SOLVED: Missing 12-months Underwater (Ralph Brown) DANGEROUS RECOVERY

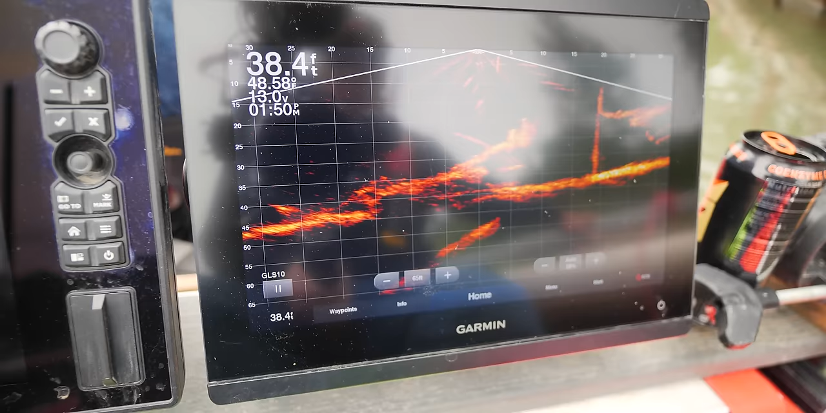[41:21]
On screen: depth 38.4 ft
So the car was farther out here and not under the bridge or the dock.